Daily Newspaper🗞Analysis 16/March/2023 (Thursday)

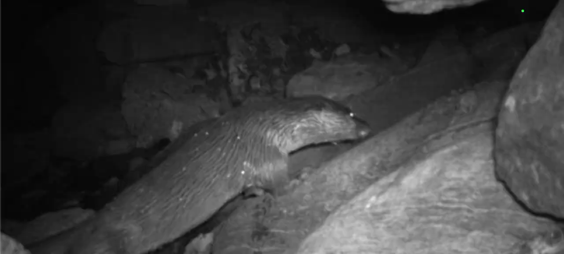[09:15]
Eurasian otter caught in the infrared camera along the Nehru stream in Jammu and Kashmir. At last, there is a famous quotation by a famous personality, William Wordsworth,